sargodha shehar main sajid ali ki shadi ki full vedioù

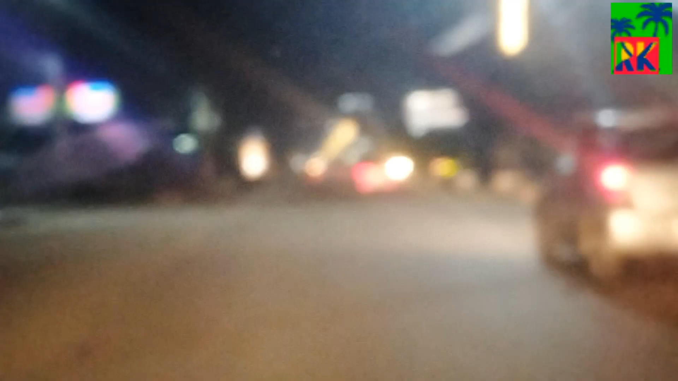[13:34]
ਮੈਰਿਜ ਹਾਲ 'ਚ ਇਹ ਲਾਹੌਰ ਰੋਡ ਹੈ ਅਤੇ ਨੂਰ ਮਾਲ ਮੈਰਿਜ ਹਾਲ 'ਚ ਜਾ ਰਹੇ ਅਸੀਂ
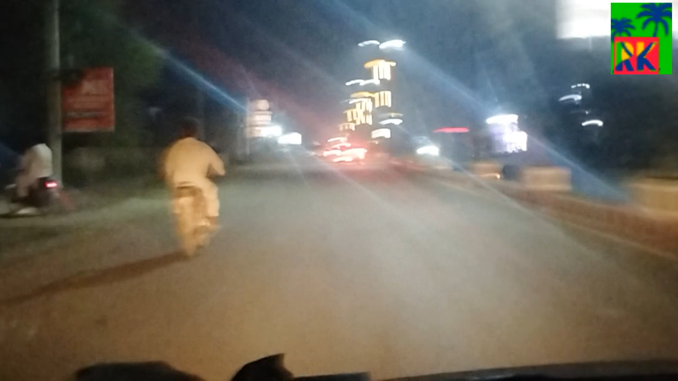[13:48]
ਰਾਤ ਦਾ ਟਾਈਮ ਵੀਡੀਓ ਵੀ ਸਹੀ ਨਹੀਂ ਬਣ ਰਹੀ ਇਹ ਨੂਰ ਮਹਿਲ